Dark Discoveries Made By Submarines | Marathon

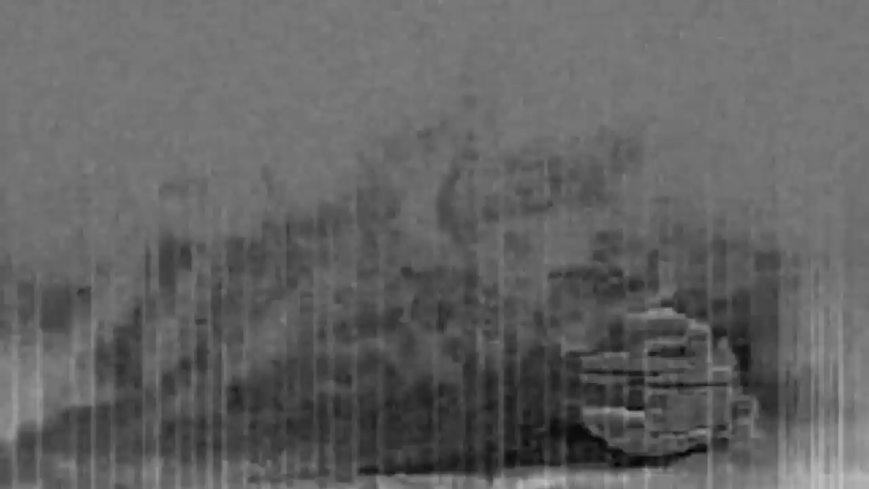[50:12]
I'll let you guys decide on this one. UFO or glacial deposit?